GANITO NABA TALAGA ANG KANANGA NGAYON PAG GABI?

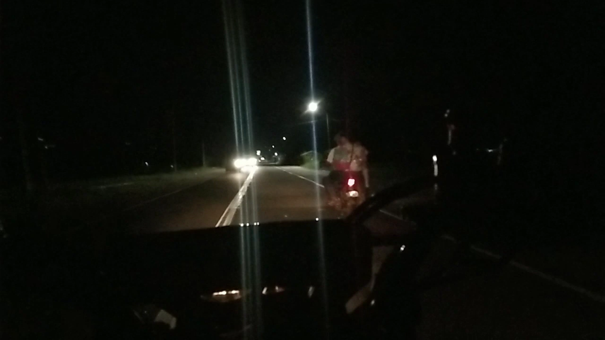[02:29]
So guys, kung napapansin nyo guys, malaki talaga yung pinagbago no. So maliwanag yung mga poste, is meron na talagang mga ilaw.
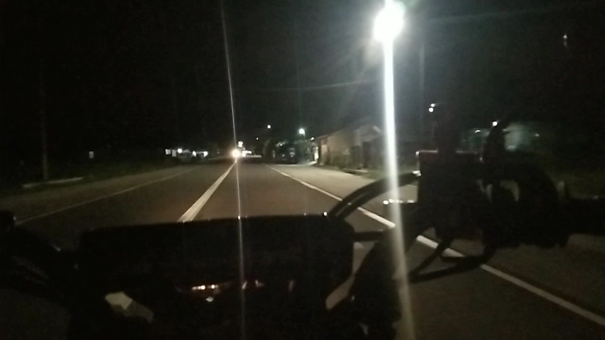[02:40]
Although guys, hindi pa lahat no, from Agayayan to Kawayan, nakita ko, tiningnan ko kanina, medyo wala pa siyang mga street light doon, pero coming soon magkakaroon din ng mga lights papunta doon.
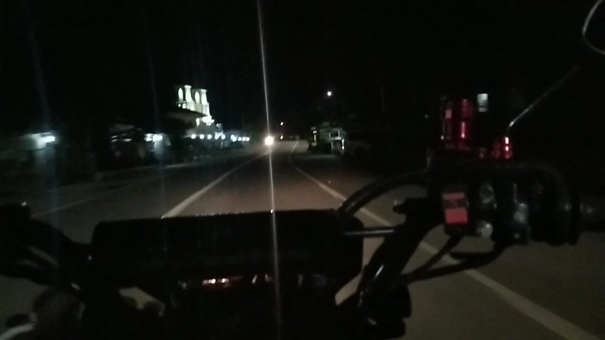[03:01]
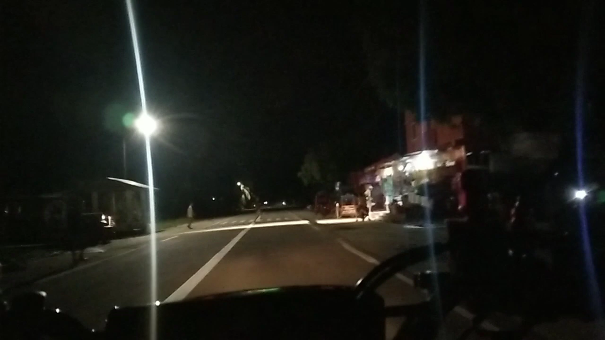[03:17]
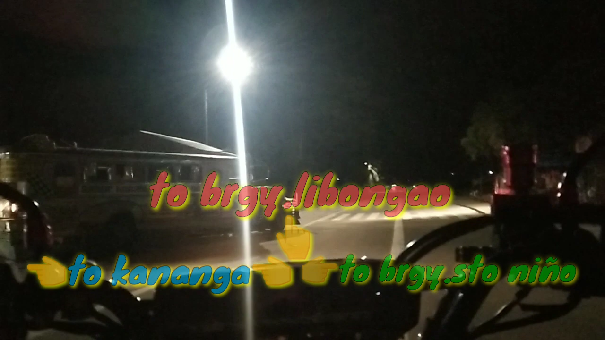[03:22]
Hello guys, papunta na tayo ngayon ng papasok ng Kananga no.
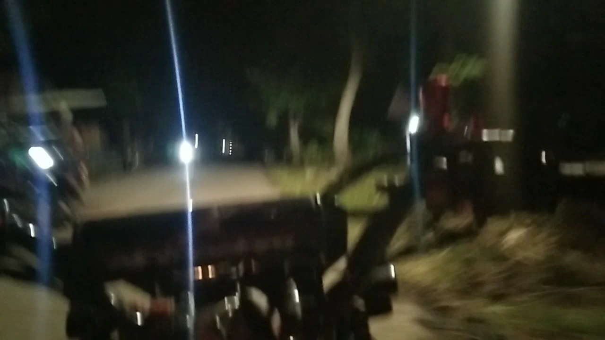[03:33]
Ito yung parang diversion road dito guys, sa amin no. I think sitio to dito sa sako pa rin to ng Tugbong.
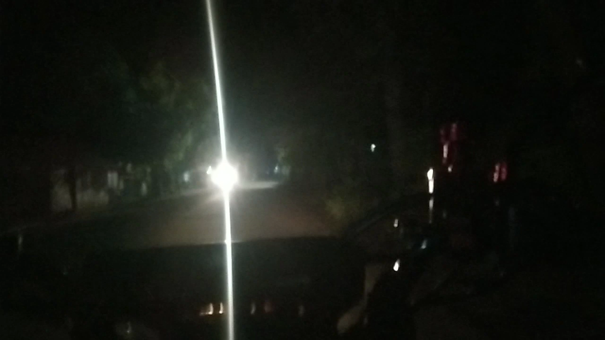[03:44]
Ito yung shortcut namin guys no, para hindi na kami dadaan dun sa Libungaw papuntang Kananga.
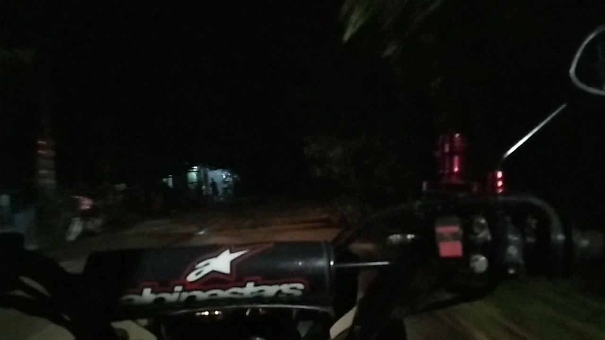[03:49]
So dito guys, maliwanag na rin no.
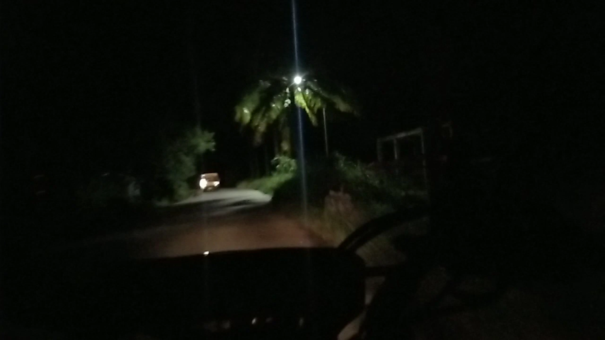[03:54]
Although malayo mga siguro hindi man magkakalapit yung mga poste, pero napapansin ko guys,
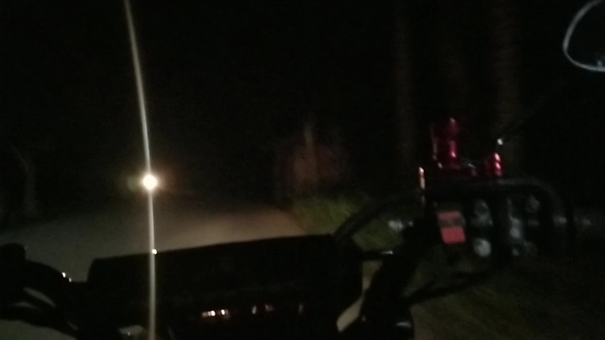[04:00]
bawat poste dito is talagang meron ng mga ilaw. So good job no. Hindi na tayo matatakot bumibiyahe or bumiyahe ng gabi or madaling araw.
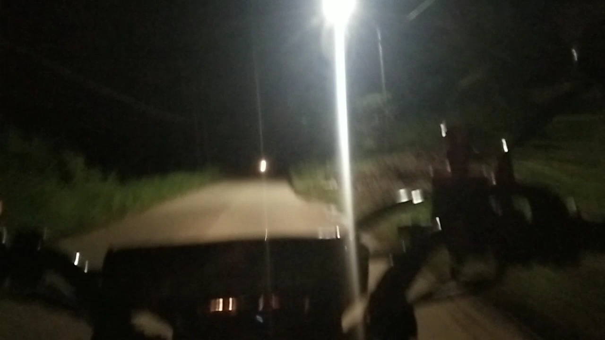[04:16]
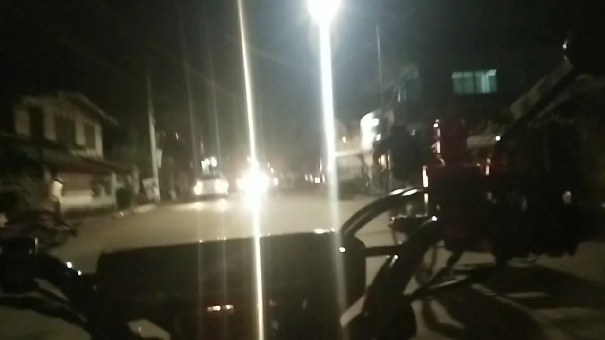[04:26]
Yun, nandito na tayo guys sa town proper ng lungsod ng Kananga,
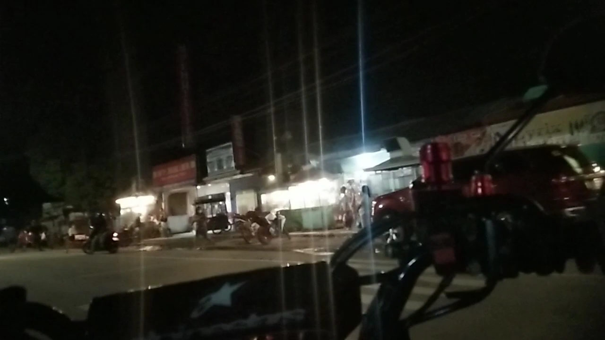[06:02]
Then yung lights sa akong suga, sa akong motor is hinay, di jud siya ingon, uwan pa jud to, di jud siya ingon nga kanang muhayag sa karsada. So nahitabo guys, hapit jud ko ma disgrasya.
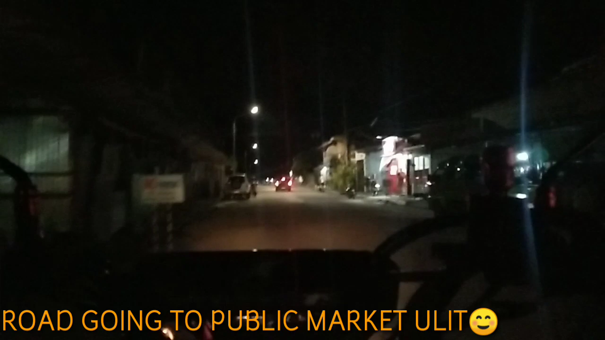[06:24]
So karon nakita na ako, no, naagyan ako atong sa kadlaw, no, na pirti ng hayaga.
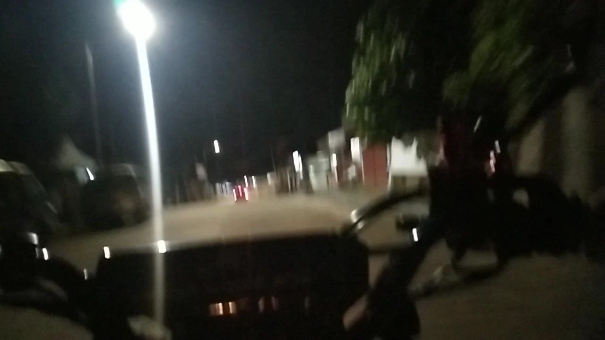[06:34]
sa aming mga motorista, no, sa aming mga riders na nagtatrabaho, no,
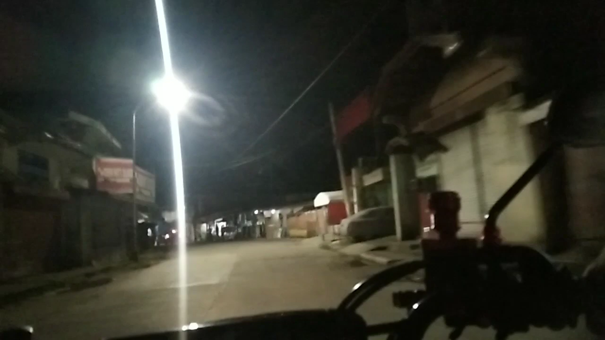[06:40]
especially pag muuli og gabi na or mubiyahe og kadlawon. So laking pasasalamat, no, good job talaga, very appreciated talaga ang ginawa nyo paglagay ng mga ilaw sa kalsada.